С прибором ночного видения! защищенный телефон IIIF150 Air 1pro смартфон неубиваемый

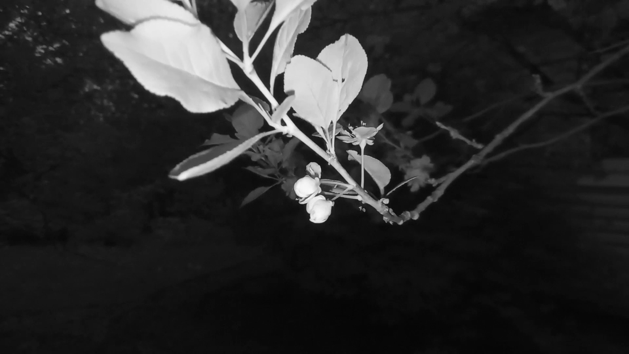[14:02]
инфракрасной подсветкой которая снимает естественно чб получается картинка очень красивая резкая